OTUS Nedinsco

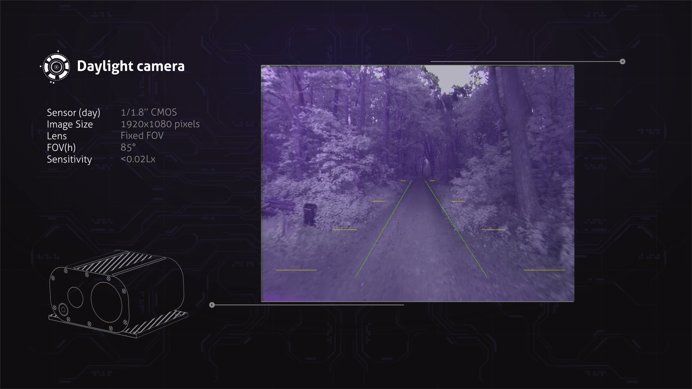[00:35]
and a custom-made monitor showing four fusion modes,
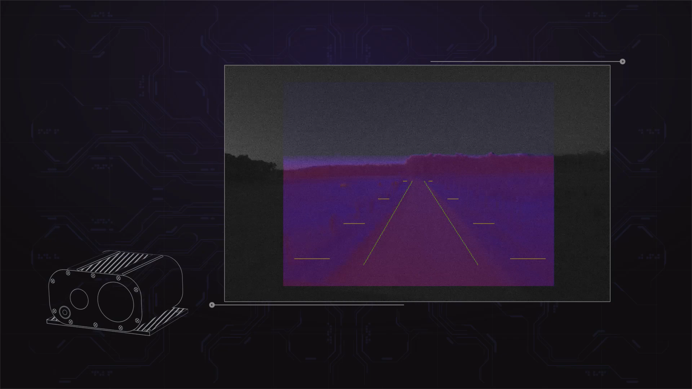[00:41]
color, monochrome, enhanced fusion, and the one-of-a-kind edge fusion. Integrated driving lines indicate the actual path width on the ground.
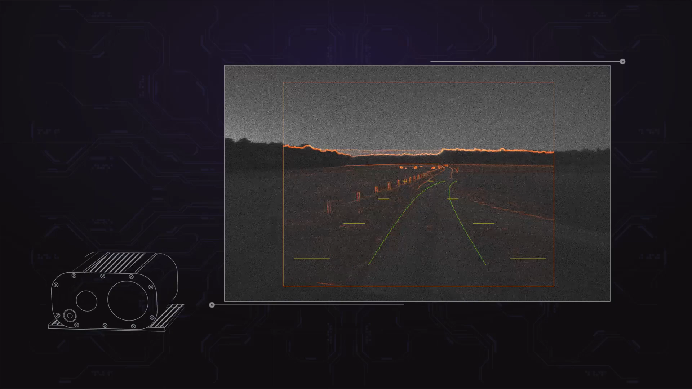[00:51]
Distance lines help the driver to estimate the distance to obstacles ahead, as well as their size.